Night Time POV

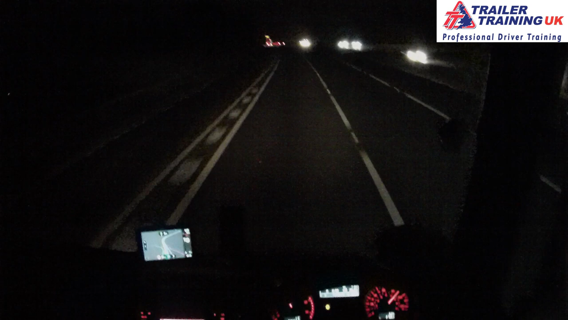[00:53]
We're on the M20, no we're on the M3 at the moment We will be on the M27 We're heading towards Days Aggregates in Wollstone Which is in Southampton And I just thought you know what let's do some pov. Let's do some nighttime pov. I've not done nighttime before And i've been asked quite regularly recently to do some more pov videos So I thought why not do a nighttime pov Or early morning pov. So that's what we're doing.
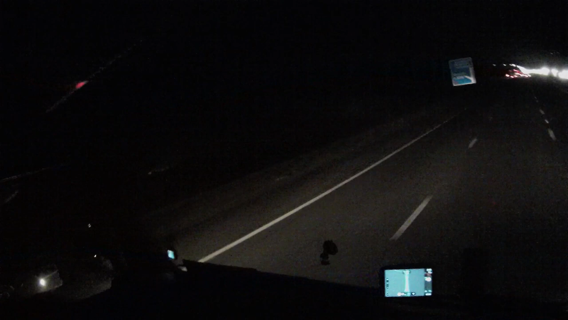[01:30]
Hopefully if not a little bit quicker Just overtaking this van who's now decided to speed up a little bit Okay, now i'm clear So I can go in so I don't i'm not entirely sure what you can see in the mirrors, but uh Yeah, at nighttime You can't really see your trailer very well Um, obviously driving class 2
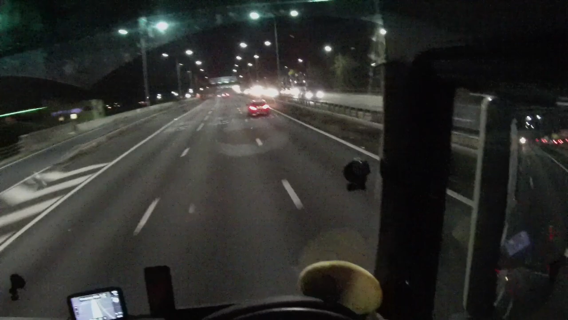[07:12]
We want the m27 east which is the middle lane And now we're in lane one Southampton We'll be there in 23 minutes So you can kind of see the trailer now
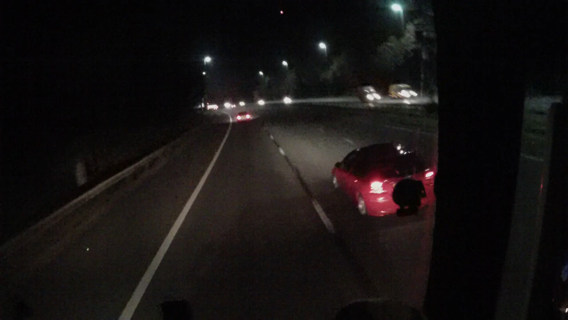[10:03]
So five and a half more miles we'll be off the m27 and then we'll be on the normal roads into warston So yeah, so where i get loaded from i just i always call it southampton but it's it's technically called wallston Which is like w double o l s t o n wallston
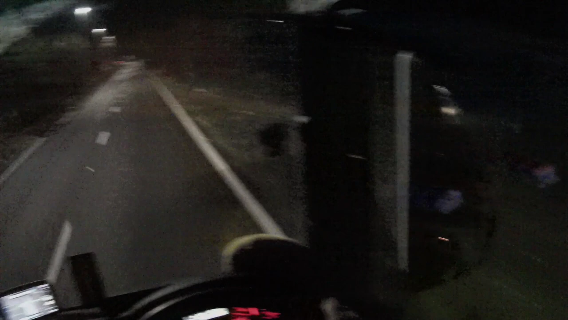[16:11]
known my boss for uh for a couple of years now he knows my dad he knows my my dad's mate it's all hunky-dory we're like a little family really a little family run business right so we're now off the motorway and now we're just heading into walston so if you look at my mirror the trailer i suppose now you can kind of see the trailer because there's lights
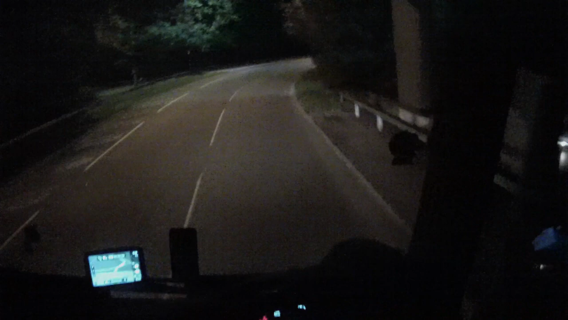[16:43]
but sometimes you cannot see the trailer whatsoever there we go oh yeah since he's put that ring there on i don't know if you've been able to hear it it's making a whistle like a howling or whistling effect if anyone knows uh any trade secrets to get rid of that bloody whistle noise let me know didn't do it before does now
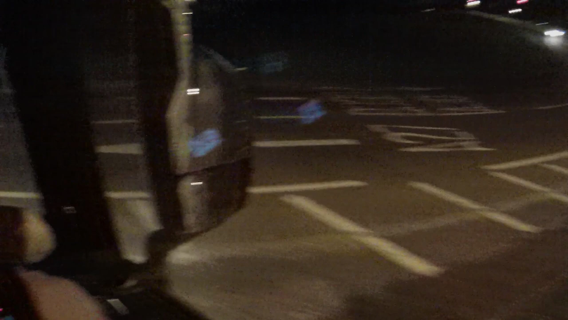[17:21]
i've got mine these cars on my outside to get around this roundabout i do need to take up a little bit of their lane as my back wheels will hit the curb a lot like you can really see them that well there we go sounds like i've got some tins up there rolling around
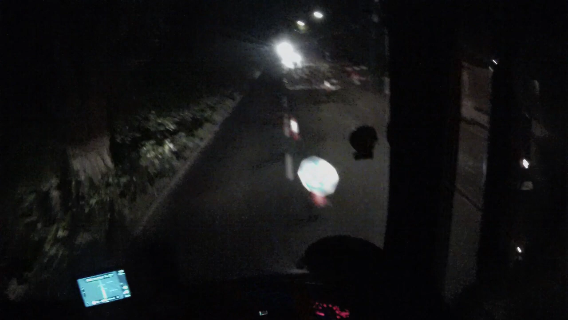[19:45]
but i already committed to that and that is quite a tight chicane
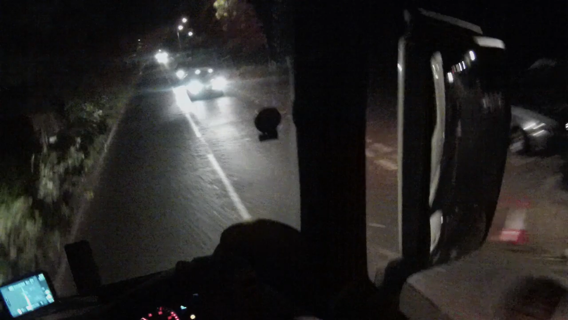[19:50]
that light was green and then it turned orange or amber while i was on the other side of the road committed to it
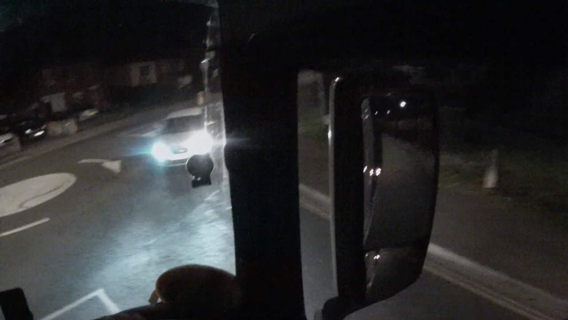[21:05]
this roundabout is a bit nasty because you can't cut this corner here you see them again because your tyres are cut there and you've got to take this as wide as you can
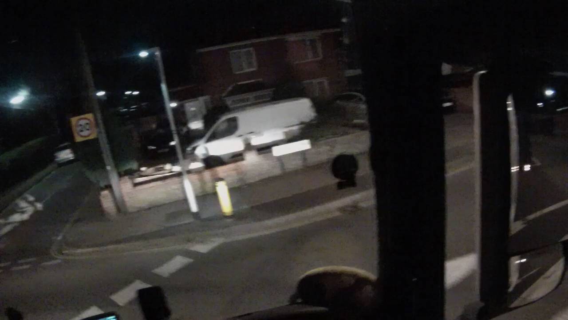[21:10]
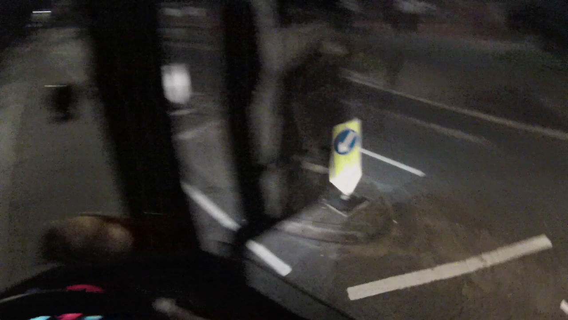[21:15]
so then you don't hit that chicane there with your back wheels
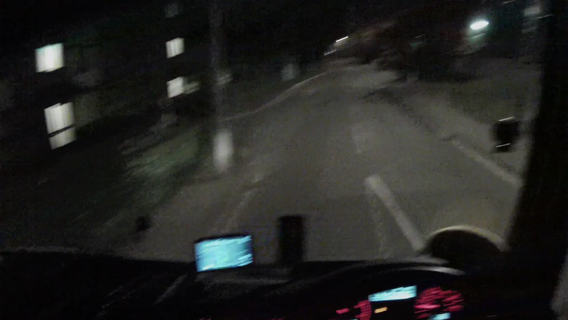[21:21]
which can be a bit annoying
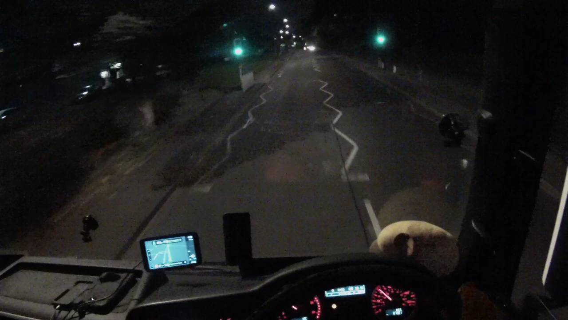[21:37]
right here there's a bus stop and the bus will obviously stop at the bus stop and when it does you can't get through in a lorry cars can get past it but in a lorry you cannot get past that bus and that bus will sometimes sit there for a couple of minutes
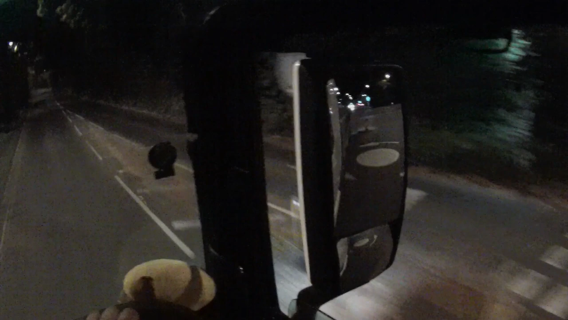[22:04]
and obviously he realizes that you can't get past and he drives off and then he stops at the next bus stop and then he's in your way there bloody buses they're worse than lorry drivers
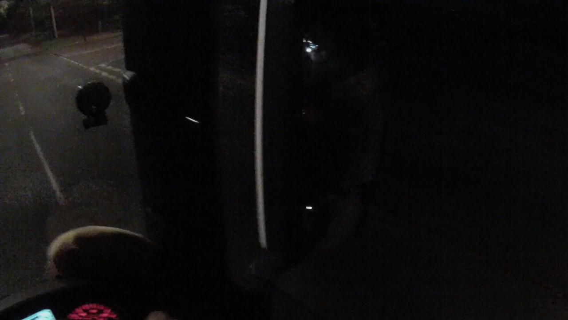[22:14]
he's got no lights
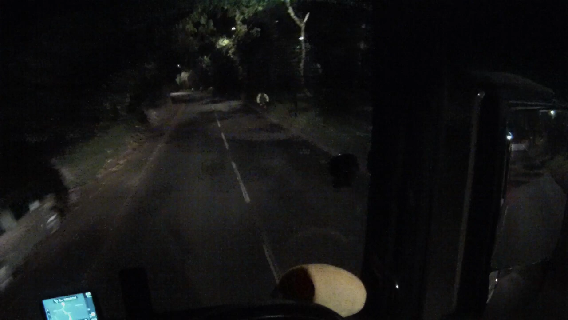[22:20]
one on the back yeah one on the back that cyclist only had reflectors on the front right should we turn right at these lights
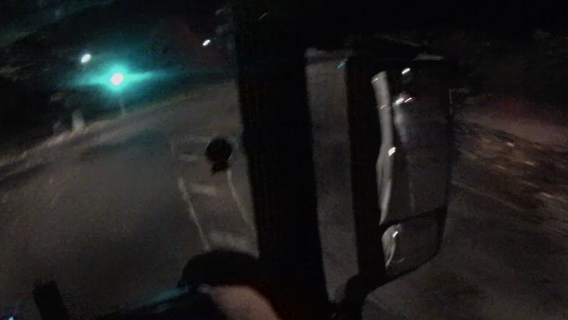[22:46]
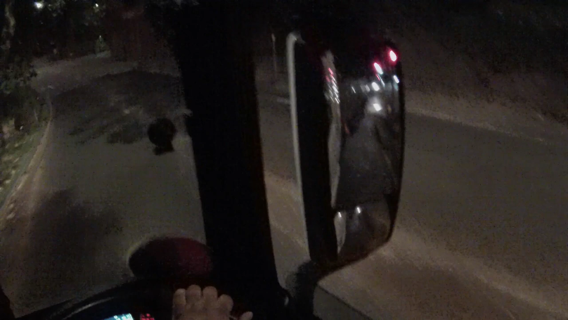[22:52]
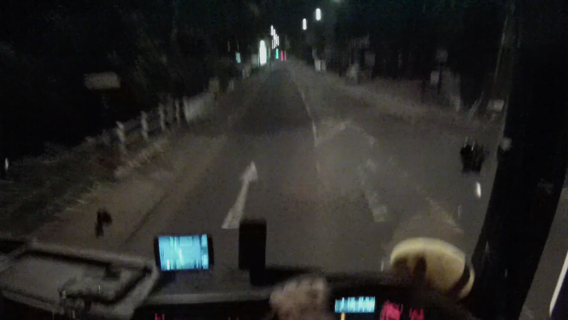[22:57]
and then this road here it's called portsmouth road this leads all the way up to which and bridge sometimes it can
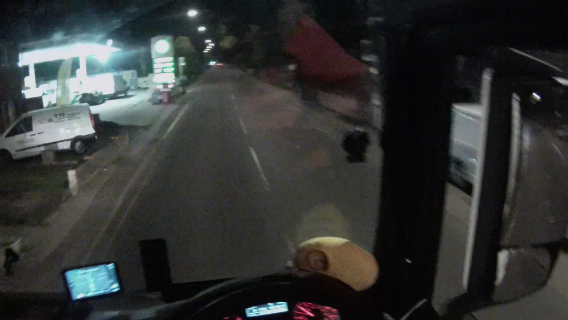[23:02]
just get really busy all the way up for about half a mile you can be crawling up this hill see that that cyclist has lights the one in front of me does as well so so